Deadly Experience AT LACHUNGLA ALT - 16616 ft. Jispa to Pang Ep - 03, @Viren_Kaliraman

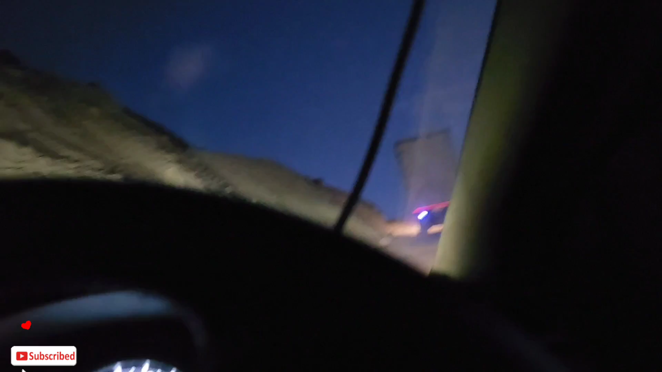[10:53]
अपनी तो चढ़ेगी इजीली, पर उससे ना
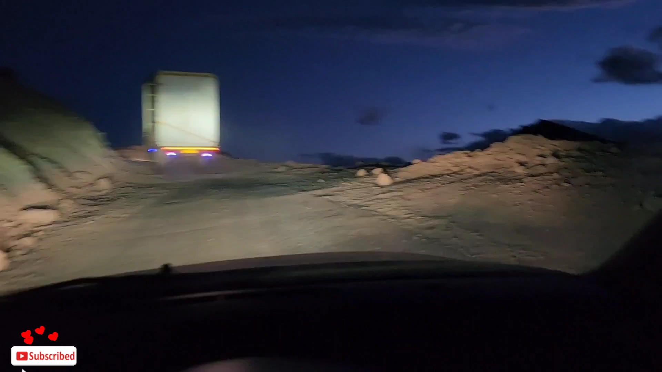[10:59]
सामने जो ट्रक है ना, इससे डिस्टेंस बना के भैया, कोई भरोसा नहीं है। मैं बिल्कुल जब रोड ठीक आ जाएगा ना, तब इससे आगे निकालूंगा। तो ये है गाटा लूप्स की चढ़ाई, हालत खराब हो रही है यहाँ की।